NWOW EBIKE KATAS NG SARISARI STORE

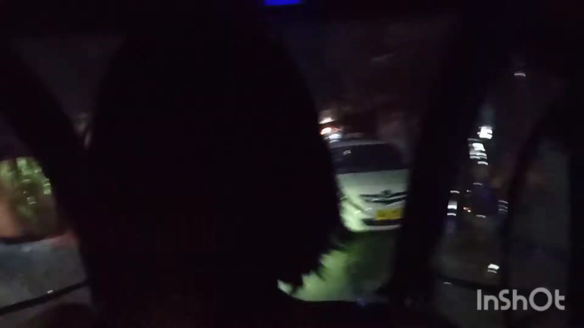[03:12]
Yan ang aking pag-drive na pag-uwi sa bahay. So yun, kinukunan ako ng aking pamangkin. Nasa likod ko siya kasi hindi ko pa talaga kayang mag-isa.
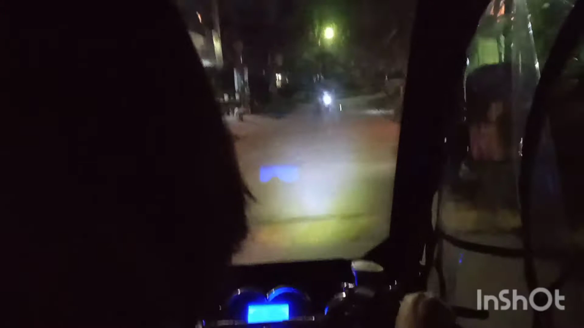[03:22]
So yun, ito yung galing ako ng tindahan. So, pa-uwi na kami sa amin. Ah, medyo, madilim na.
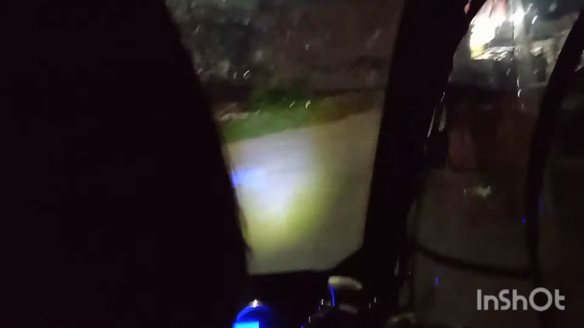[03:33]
So, ganyan. Ah, ako lang nga nag-drive na mag-isa. Pero nandun sa kat, likod ko ang aking pamangkin. So ito na yung way na papunta na sa amin.
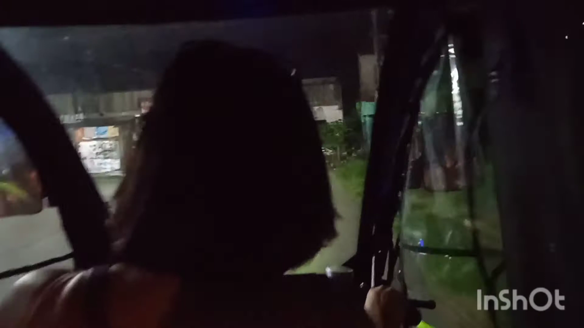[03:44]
So siya, dere-derecho lang ako. Dere-derecho. Kasi, wala naman akong ibang choice, diba? So, pagkandating dyan, kakanan na ako. Kasi ito na, malapit na yung sa amin. Napakabilis lang naman ding lakarin yung, wala sa tindahan na yung sa bahay.